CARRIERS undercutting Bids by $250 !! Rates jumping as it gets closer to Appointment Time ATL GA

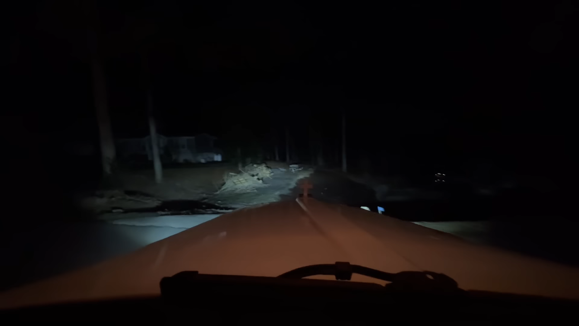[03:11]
They look pretty cool because the other ones lasted almost 2 years, but they definitely had seen their day. A couple of them were gonzo, but yeah, it's pretty cool to have some LEDs out there to light up the pathway. Gets me excited about the lake. We're gonna get out of here. Oh yeah, that guy's generator, just hearing it go over here, makes me realize like, just a little bit of prepping, you know? Yeah, you know.
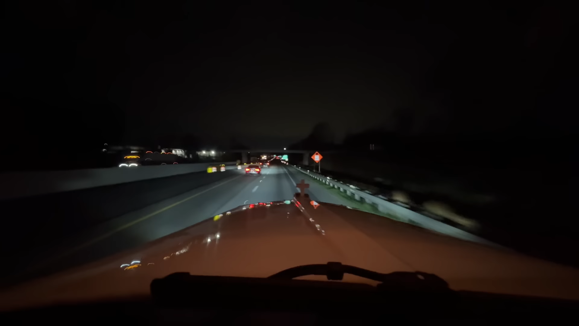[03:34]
From here, we're about 70 miles out. Get there about 11:30 if we just stayed on track. We're gonna stop here and refresh and check over the truck, but rolling through Atlanta later in the afternoon and night is way better. Any of you guys that know, Atlanta's just not very good traffic, guys. So stop at exit 37. There's a QT right off the exit. And then it lets you right back on with the street light. So not a bad stop. Let's go ahead and get it and see what's going on.
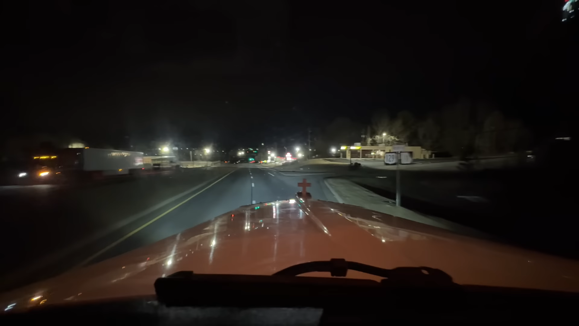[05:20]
It has like air fresheners and what's it called? The disinfectant sprays and stuff like that. It's right back here behind this QT. Takes a little bit to load there sometimes. I've been sitting there for a while. But one time I had a brake chamber on this trailer we're pulling right now actually lock up when I was pulling out of the door there,
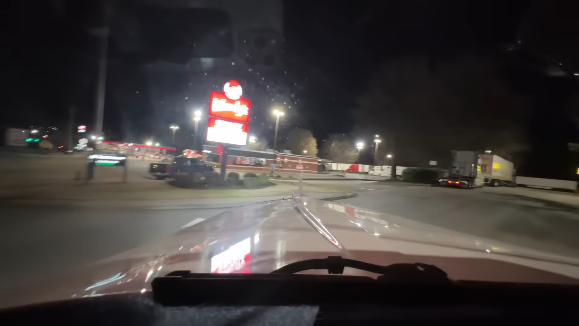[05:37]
and I had to cage it and crimp it off and go replace that.
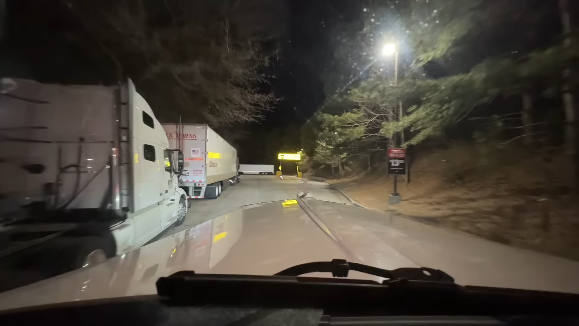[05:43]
So that's in a video way back when I was had the Volvo, I think. But this trailer's brake chamber locked up. Busy like usual. Turn the headlights off, don't blind anybody.
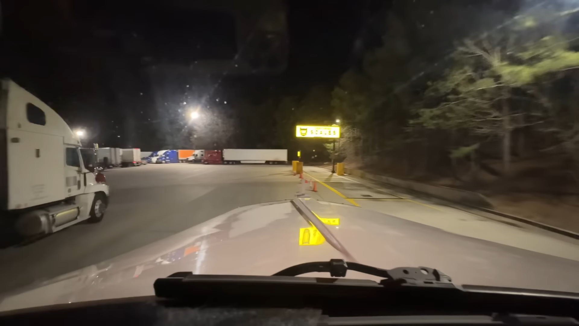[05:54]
All these trucks to the left right here, that's not actual parking. They just kind of make that parking. And they're double stacked too. They're they're busy here. There's trucks everywhere. Did they leave a gap at least to get to fuel?
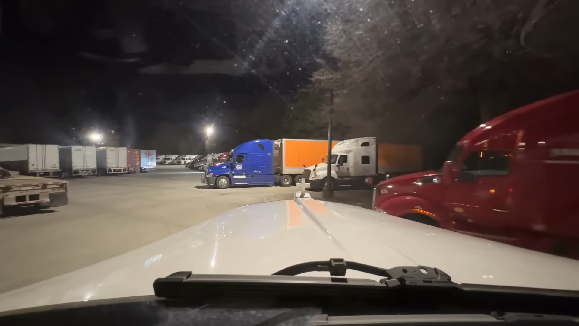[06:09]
Nope. So there's trucks even over here. Usually these like five trucks right here in front of us in that flatbed, usually they leave that open so you can get to the fuel islands. But they're parking everywhere over here.
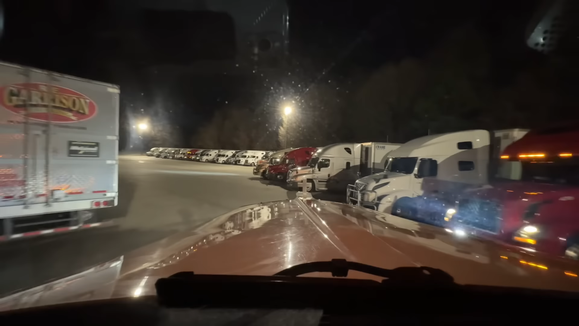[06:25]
So this is I guess where all the trucks are for the world. Man, it's busy. So you have to come all the way through here, weave through,
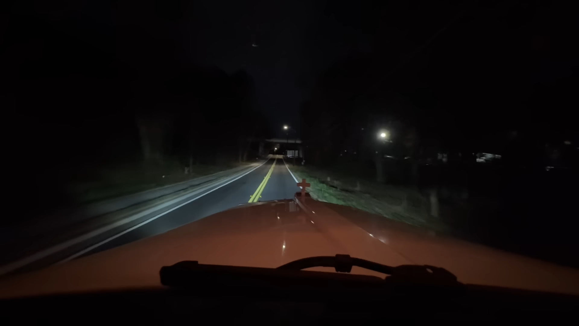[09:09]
Got two guys under the overpass right here. I wonder if they are also going to CH Robinson. I know that it opens up to the right up here. I think they're just parked there. Right before the entrance, it opens up the right. That's where I kind of hung out last time. So that's where we will try to hang out right now. I did lock the trailer because sometimes, what's that in a road?